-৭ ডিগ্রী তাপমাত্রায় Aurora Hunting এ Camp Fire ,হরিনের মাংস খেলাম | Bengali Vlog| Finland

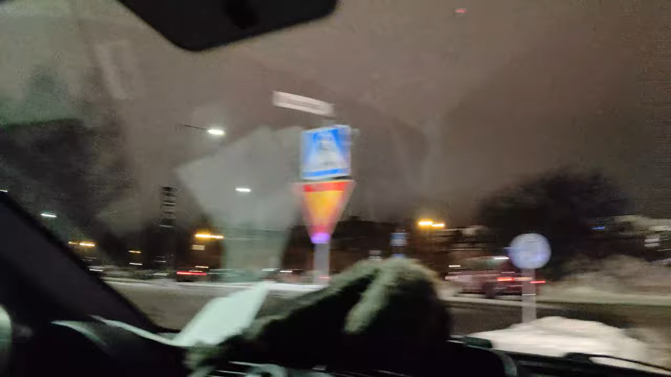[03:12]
যেই এজেন্সিটার সাথে আমরা যাচ্ছি তারা এই ভ্যানটাতে করে আমাদের নিয়ে যাচ্ছে রোভানিয়ামি শহর থেকে প্রায় 60 কিলোমিটার দূরে একটি নির্জন অন্ধকার জায়গায়। আসলে অরোরা হান্টিংয়ে নিয়ে যাওয়ার কারণই হলো এটা,
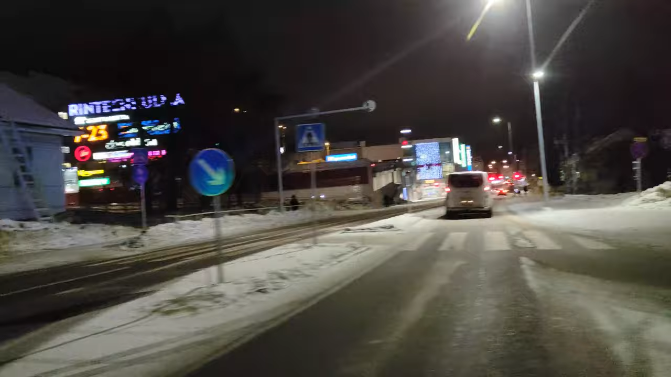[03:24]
কারণ শহরের মধ্যে যেহেতু প্রচুর কৃত্রিম আলো লাইট এগুলো থাকে,